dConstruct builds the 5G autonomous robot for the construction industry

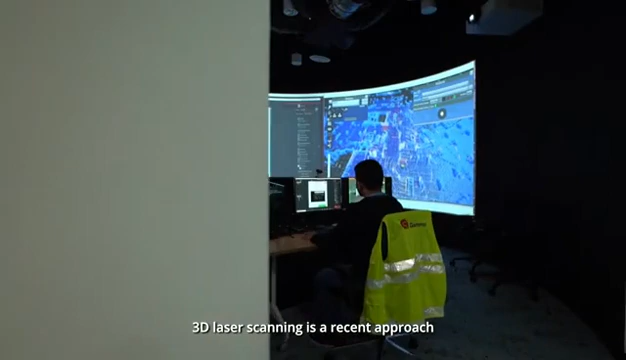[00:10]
3D laser scanning is a recent approach by the construction industry to ensure that the completed structure is built according to the design model.
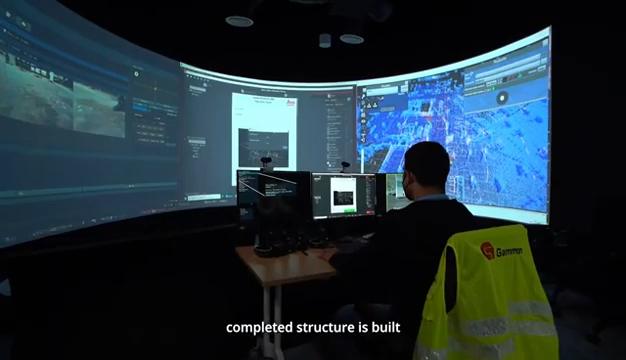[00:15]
However, this is often done manually making it resource intensive and time consuming.
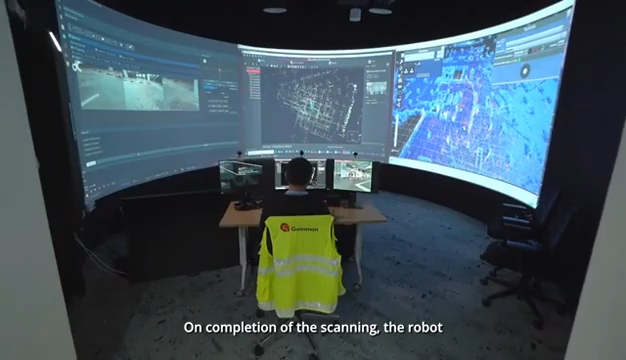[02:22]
On completion of the scanning, the robot can then transmit the data back to the robot.